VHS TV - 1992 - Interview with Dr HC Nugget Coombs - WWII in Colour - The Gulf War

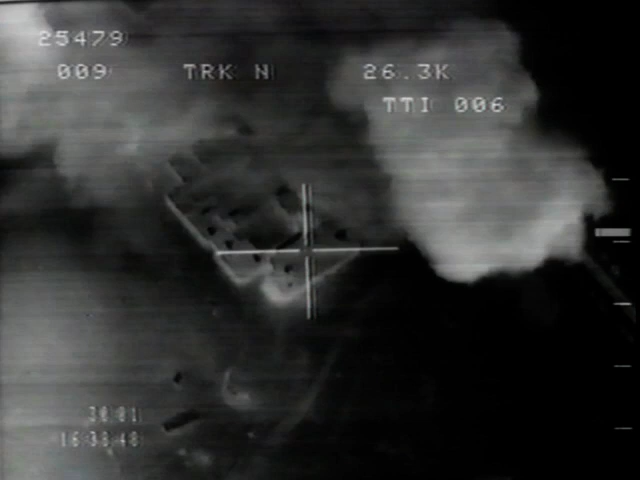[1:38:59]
The smart bombs going into holes this big, so that people were saying, they were just saying, amazed. Look at this technology.
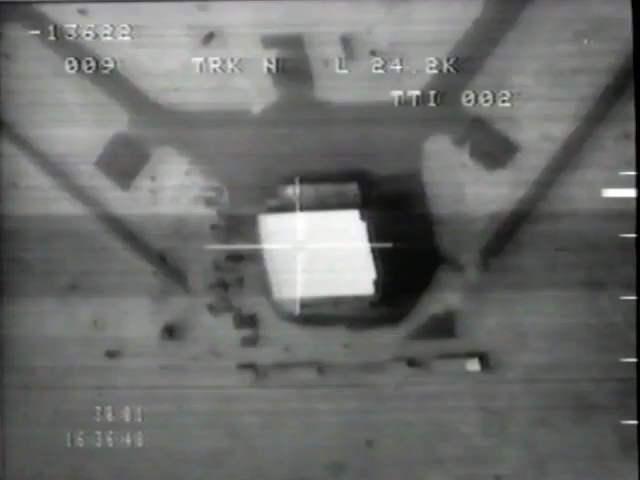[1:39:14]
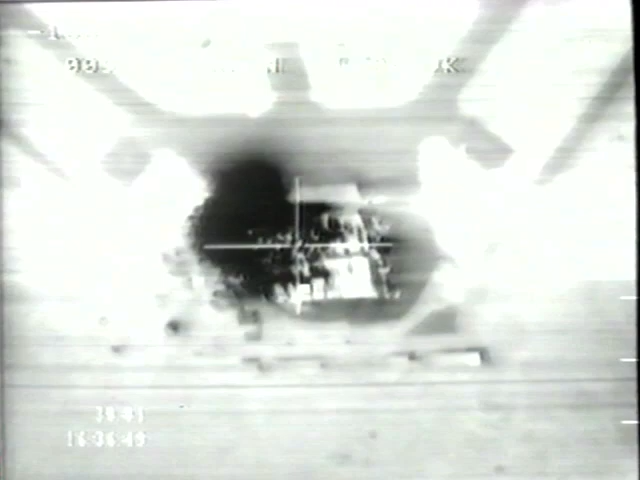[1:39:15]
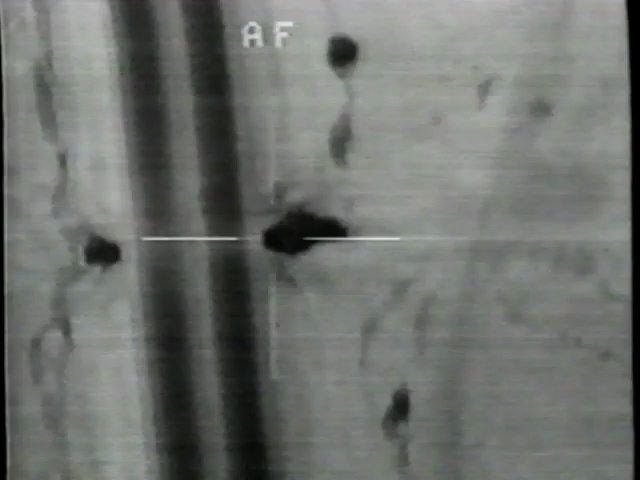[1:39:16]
The impact. Boom! Oh, yes! Day two.
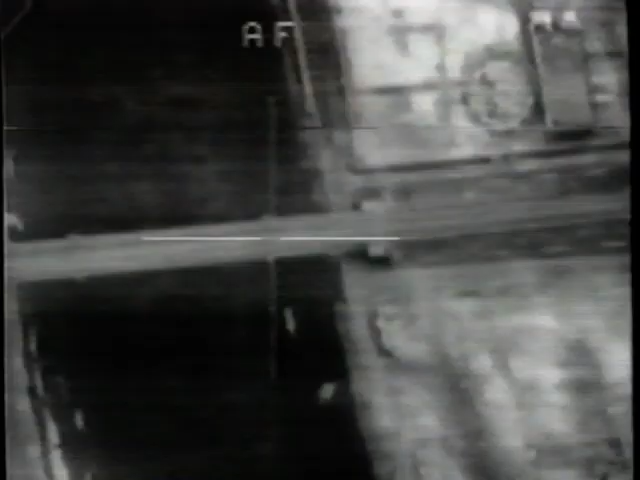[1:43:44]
You just virtually might put a cross on the bridge and where you want the bomb to go,
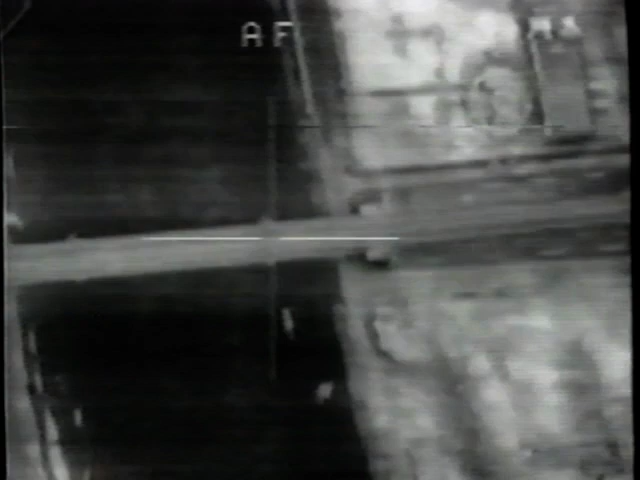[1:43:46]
and that's where it goes, within a few feet.
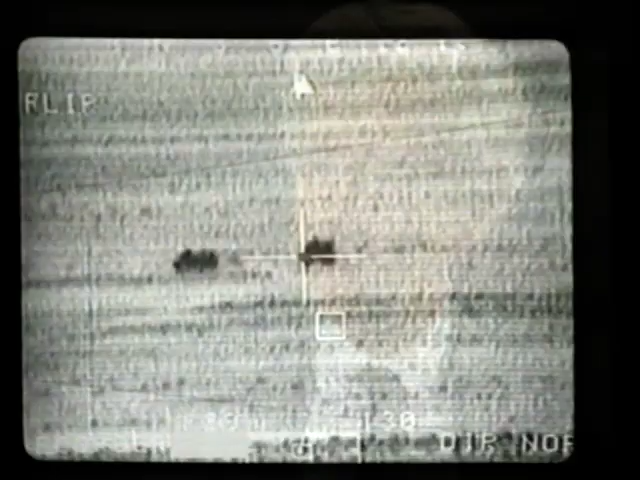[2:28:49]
I'll be firing about 10 seconds. Roger. High-tech war out of control. After the Gulf War, a grim statistic. 1 in 4 of the U.S. dead were killed by their own side.
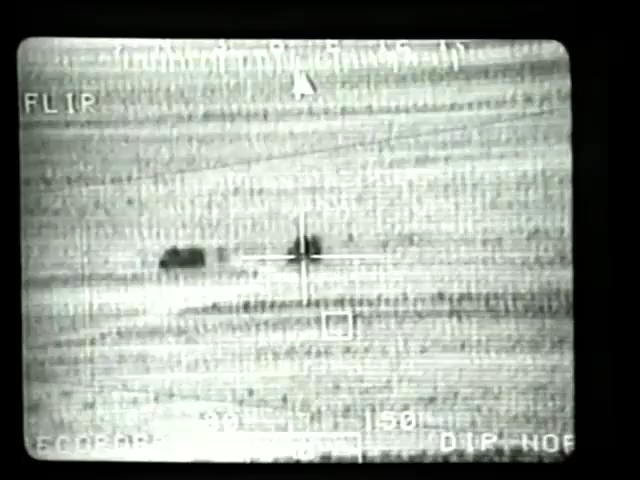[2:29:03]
So-called friendly fire. Roger. This is forward. Are you ready, lined up? You're ready. Do them.
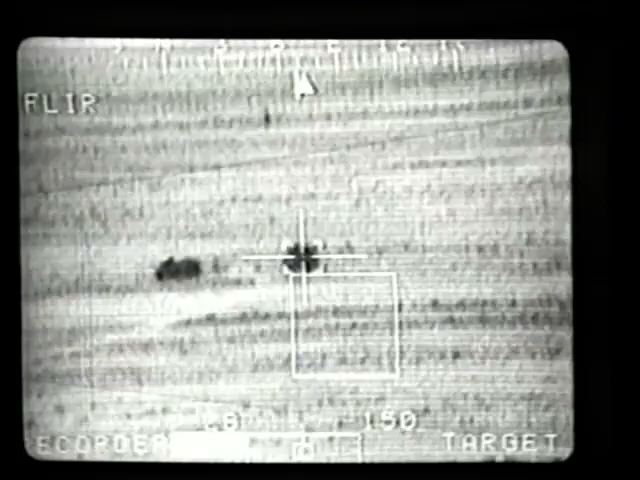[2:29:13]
In this incident, one of many like it, 2 Americans died. Now let's take a look at the second one.
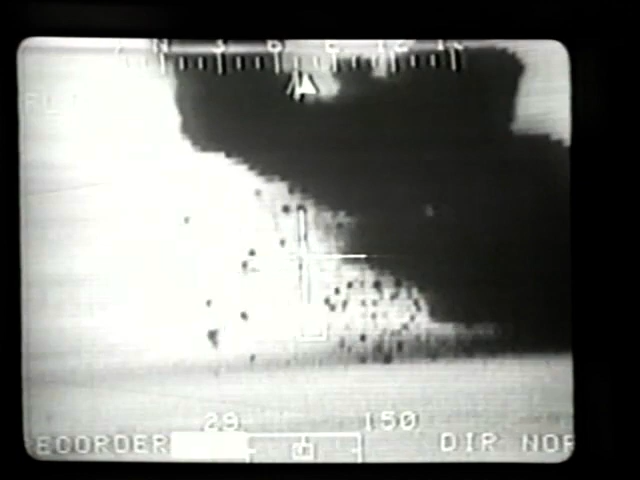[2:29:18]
Gunfighter. This bud's for you. Uh-oh.
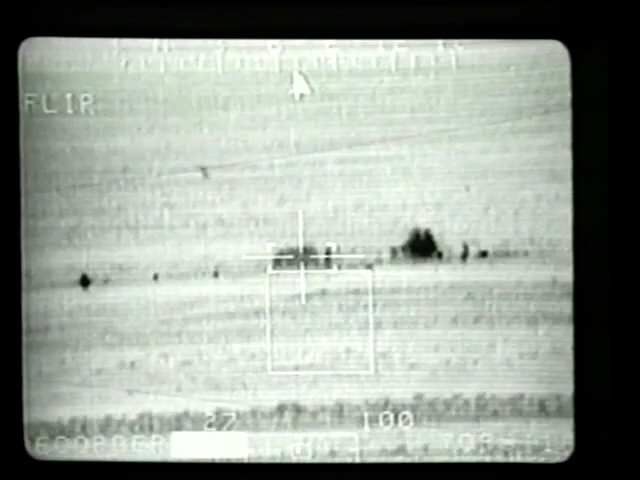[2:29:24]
The war has a clear enough target, Saddam.
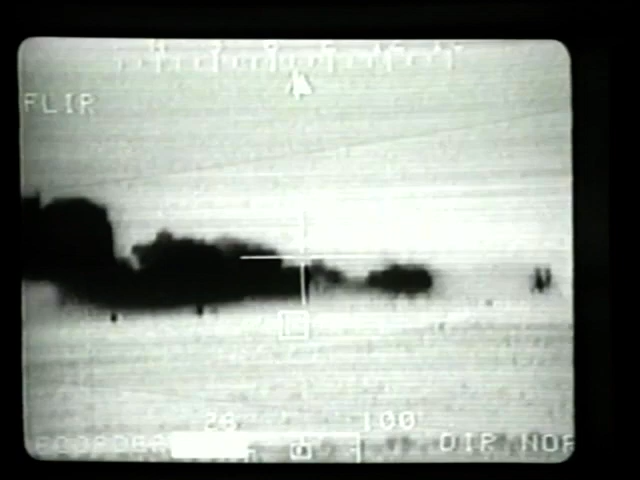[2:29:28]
But he alone is not the cause of war. He is the consequence of so much misuse of arms.
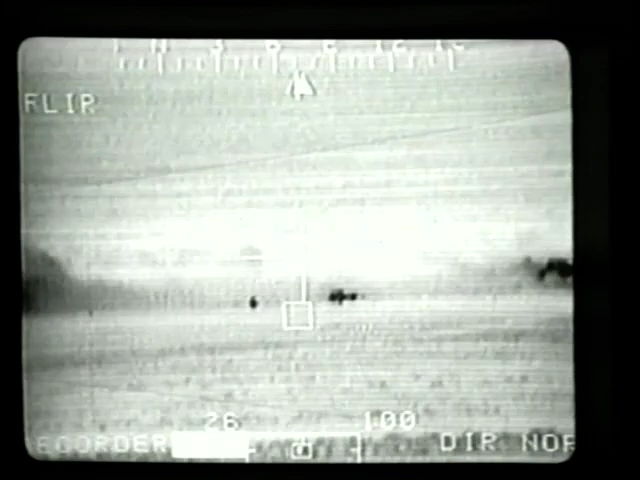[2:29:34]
This is reporting as to maybe friendly vehicles may have been hit over.